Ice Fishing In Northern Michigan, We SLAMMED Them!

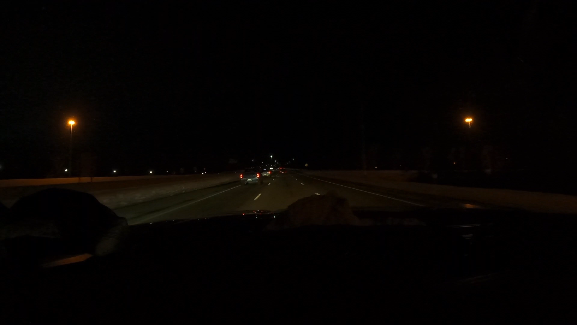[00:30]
crossing the Zilwaukee boys headed up north do some fishing ripping a side by sides ripping a quad trucking 75 up this is Saginaw River right here a lot of people love to fish the Saginaw River
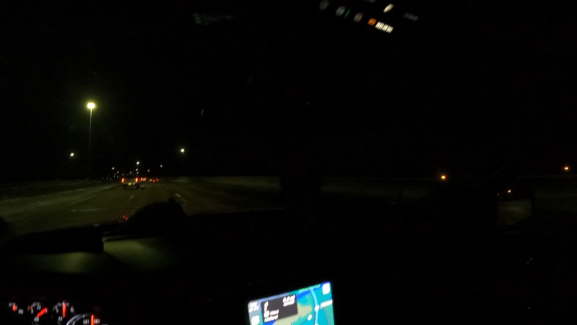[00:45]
in the winter a lot of good walleye a lot of good fish in there what